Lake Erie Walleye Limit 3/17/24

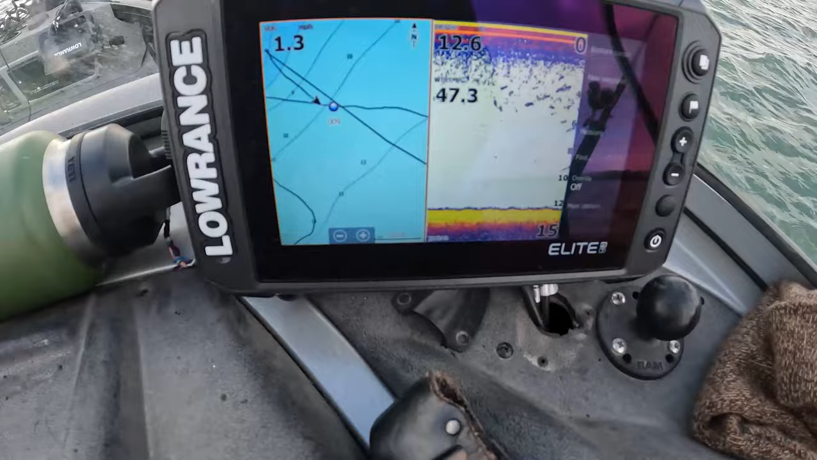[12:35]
See, I'm marking some fish there on the screen. Right over this exact same spot almost.
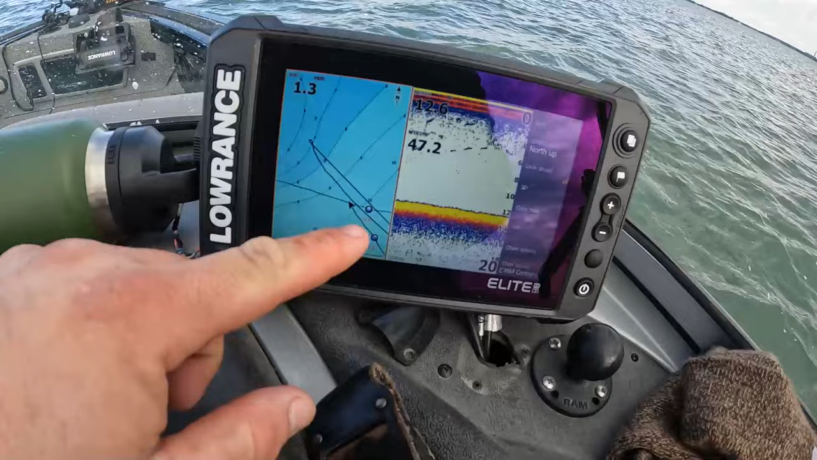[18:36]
and we're just gonna keep circling over these fuckers and picking them apart until they stop biting. But we got some cloud cover, some snow, we're in some mildly green water.
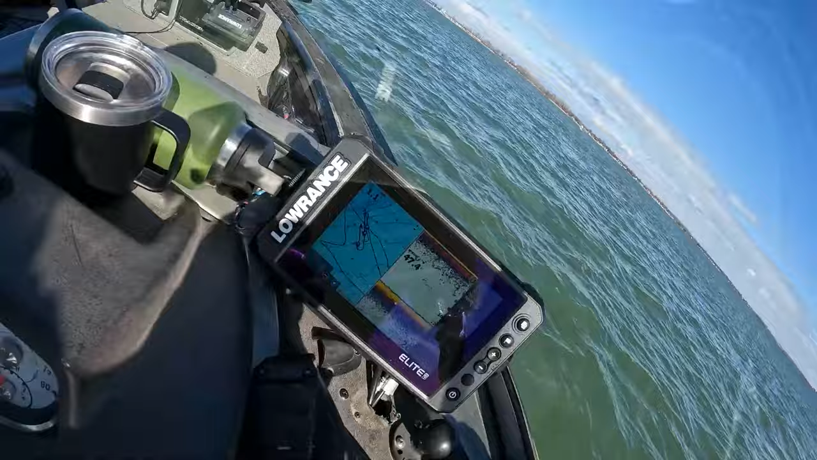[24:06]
We're just in the same spot. I only marked a couple of
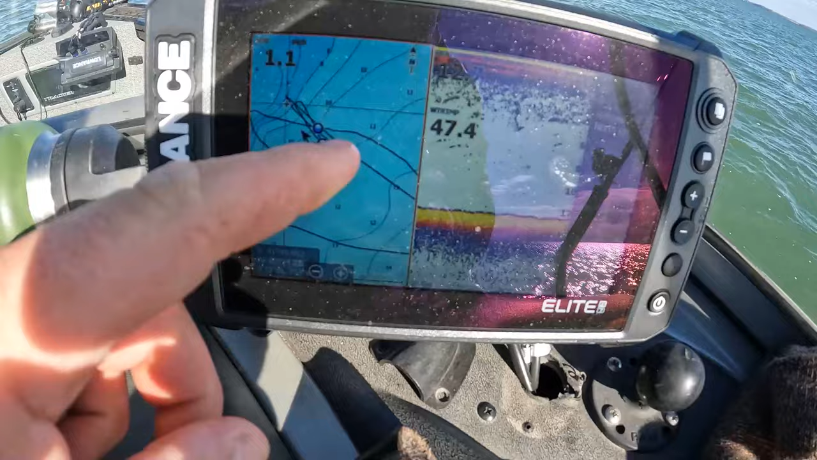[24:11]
spots because they're all in the same area, but there's one line that I keep marking a pretty good school.
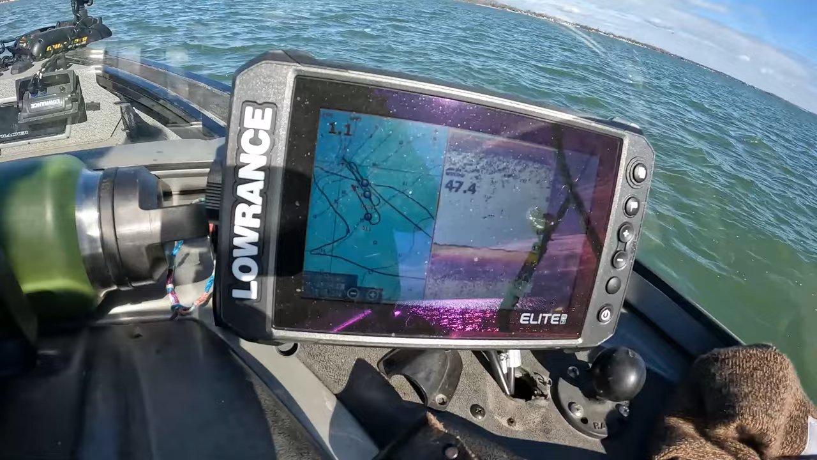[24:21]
Get my shit around to go over it, circle back, go over it, circle back, go over it. So that's what we're gonna continue to do. Is what the hell is this? Clear cursor there. So yeah, we're just gonna keep going over those.